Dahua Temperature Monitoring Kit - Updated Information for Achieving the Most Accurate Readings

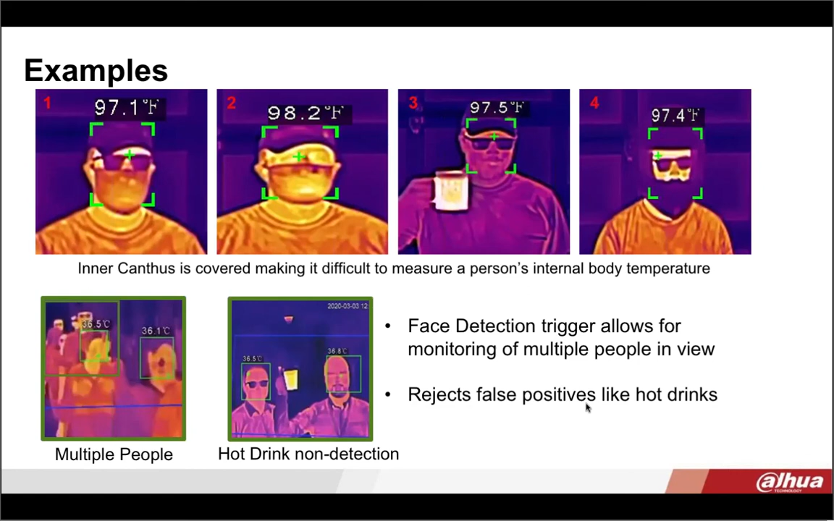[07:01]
However, again, that temperature may be off slightly just because his glasses are on and he has a hat on. And in the fourth image, the guy's wearing a helmet and sunglasses, so you're not going to get the most accurate reading if you are covering your eye area. So, thermal technology is not anything new.
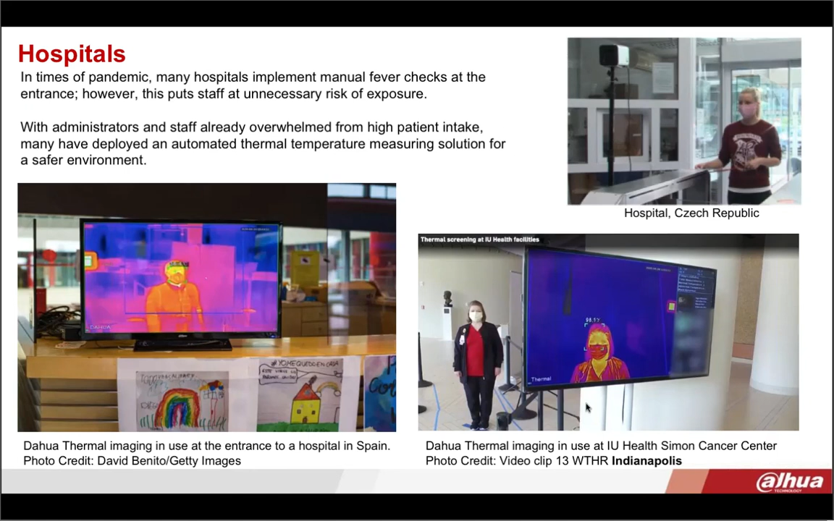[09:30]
And then there's, at the bottom right, is a screen capture of the Health Simon Cancer Center in Indianapolis that's using our solution. So, here's an example of different resolution options that you can utilize, HD or very low resolution. Now, DOWA's hybrid temperature monitoring camera shows both a visible camera and it has the ability to also show the thermal side of the camera.
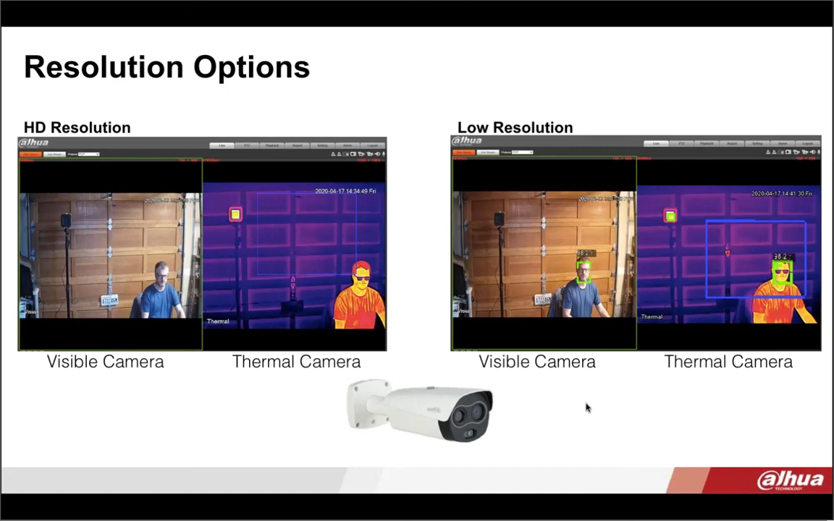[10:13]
So, the visible camera is a two megapixel and it has an eight millimeter lens. And then on the right hand side, the thermal image that you see there, that's using a 13 millimeter lens. So, those that have privacy concerns,
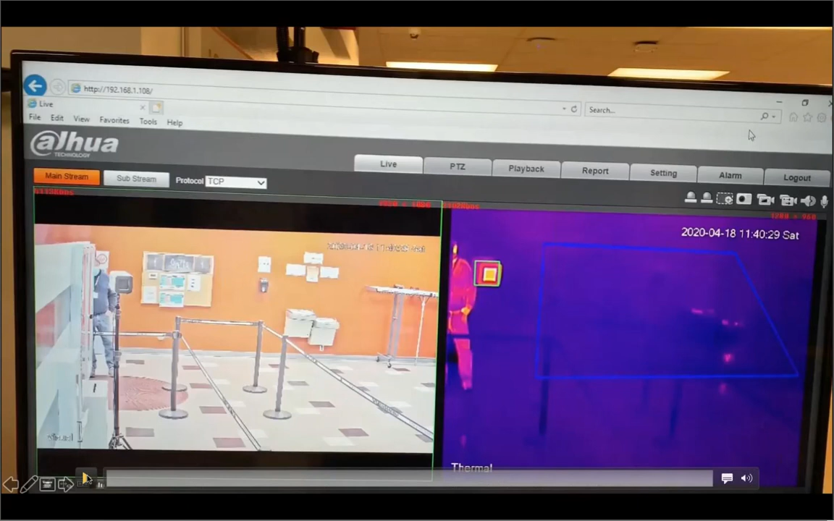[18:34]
And here is just a quick video.
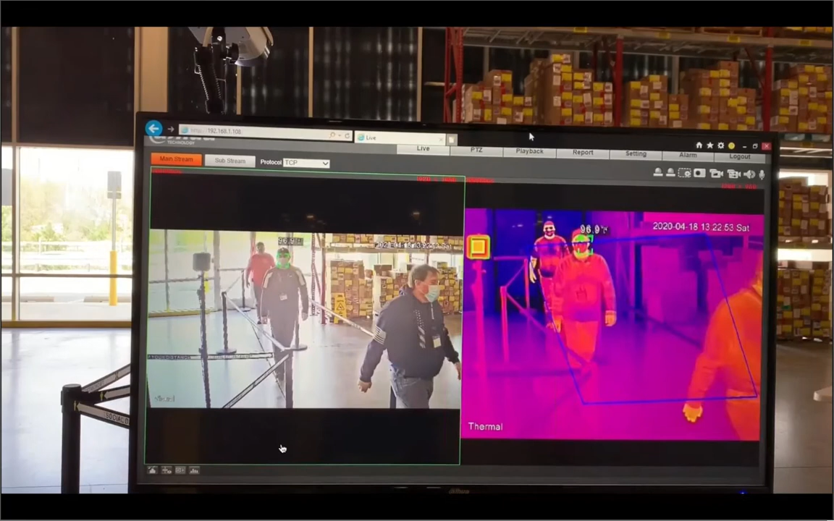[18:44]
So, that was just a quick video of the makeup retailer just showing how the employees are required to to walk through the stanchion before going into the warehouse. So, another application that is using this solution is any type of a retail or grocery store.
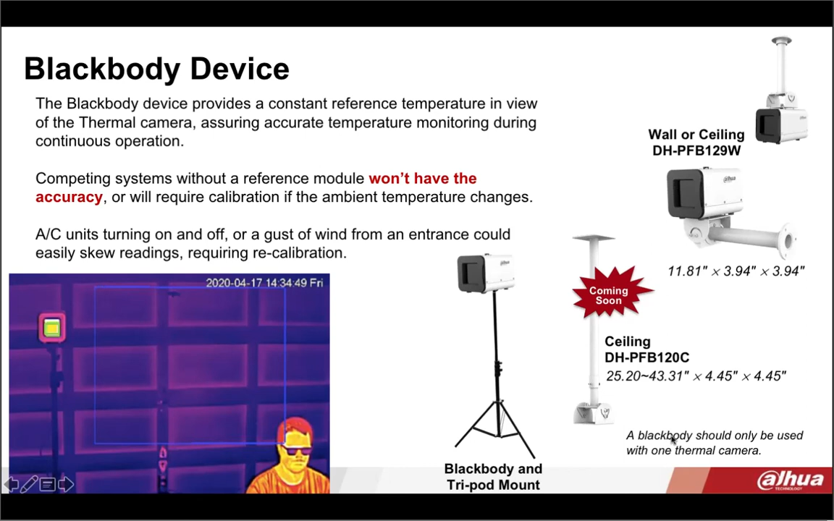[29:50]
Uh, the other important thing I do want to mention down here is there's, there's a note here, the black body can only be used with one camera. So we don't recommend spreading it across throughout multiple thermal cameras. It's, uh, it's a one to one ratio.